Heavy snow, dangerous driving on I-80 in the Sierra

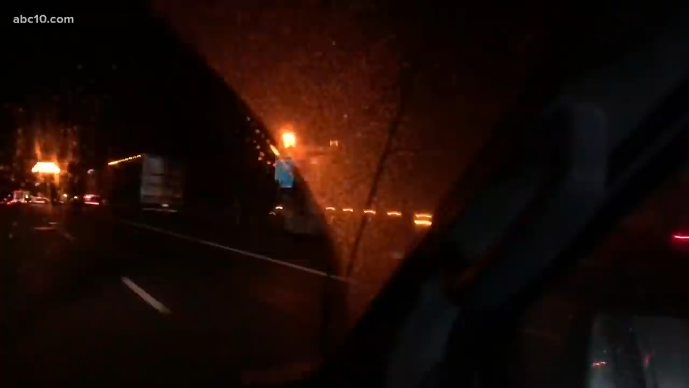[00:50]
We had seen a lot of trucks that just waiting it out when we were heading up here this morning. I think we have some video of that that I'll show you. We were shooting it as we were heading up here about four in the morning, I would say, just before coal fast. That's why you're not seeing some snow. There wasn't snow there, but that closure was that far down. Trucks not being allowed to come through. And we could see semi trucks for as long as I could see. That video total was about two and a half minutes. And even after I stopped, there was still a line of trucks that were waiting there.